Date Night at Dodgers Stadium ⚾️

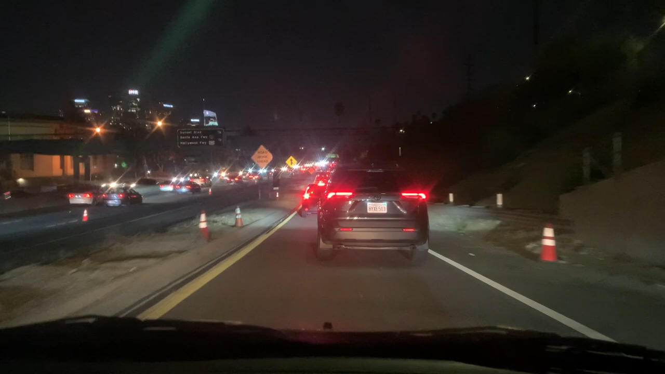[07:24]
like Raul said there was traffic coming in and there's traffic coming out how we chill in
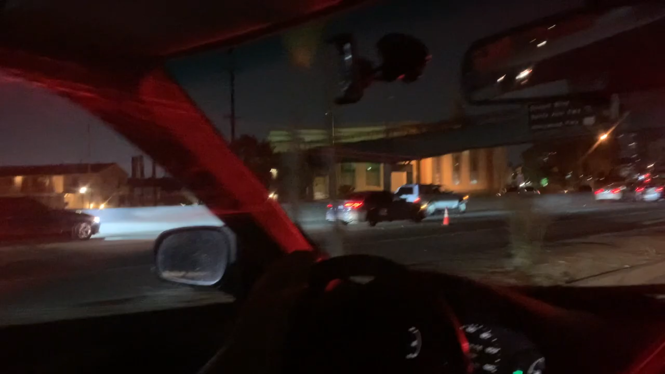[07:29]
and out it's moving a little bit faster okay we have to